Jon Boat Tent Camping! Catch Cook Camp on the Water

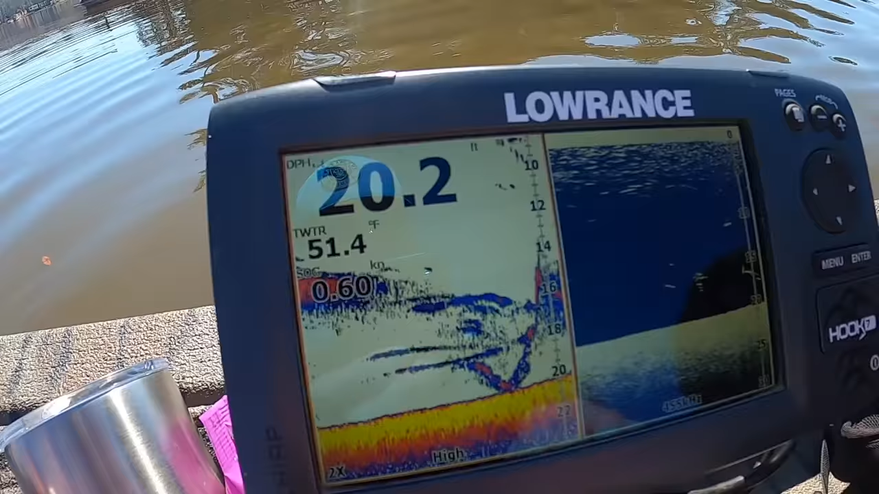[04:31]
On screen: water 51.4°F
See that right there? There's a bunch of bait fish.
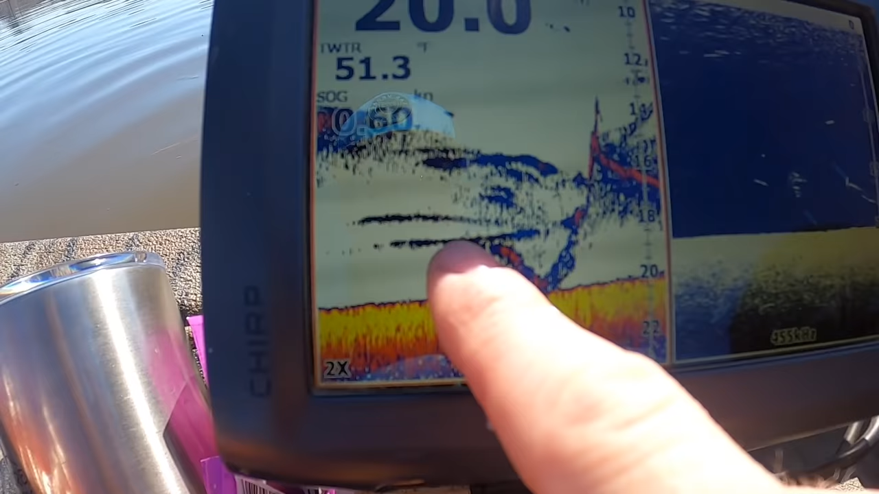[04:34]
On screen: water 51.3°F
Now there are some fish right in there moving along. So we've got to keep an eye on that rod tip. Because I guarantee you, when something hits that, it's going to be on like Donkey Kong.
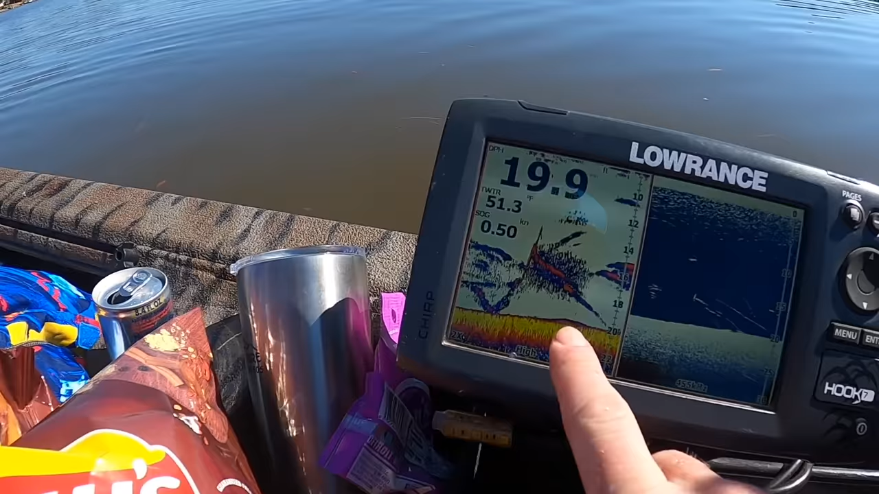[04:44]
So you can see some of the streaks right there. Like there's a big ball of bait. And it looks like I'll bet you there's a fish there at about 15-16 feet right there.
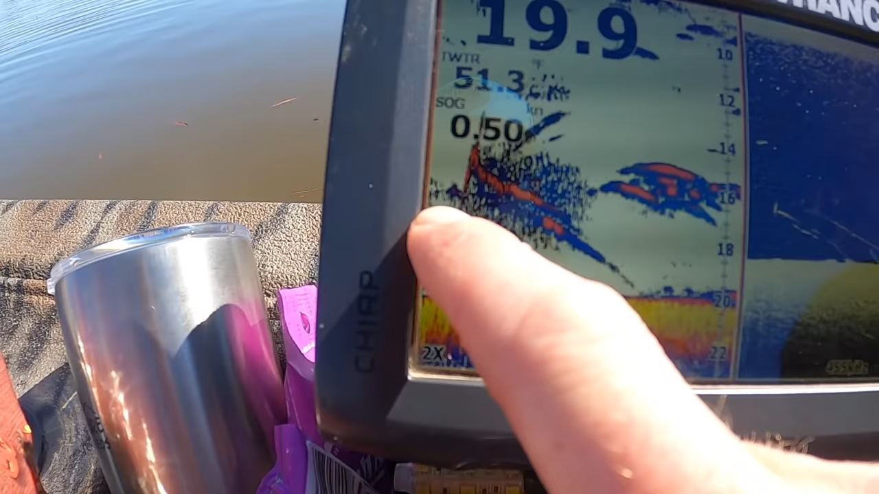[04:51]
Looks like there's something screaming through there a little bit. So we're going to actually turn the juice down just a little bit on the trolling motor. Because we do have a breeze helping us.